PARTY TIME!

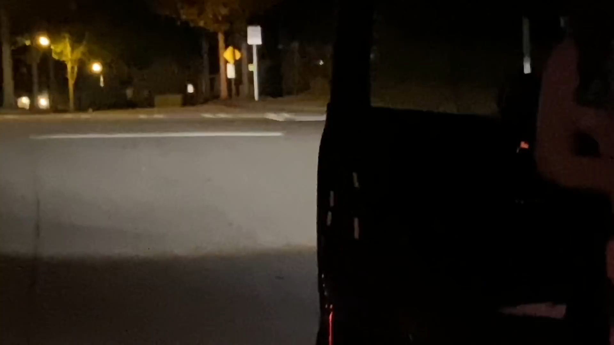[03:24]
I know y'all don't like the bright light, but we got to document this because this is crazy.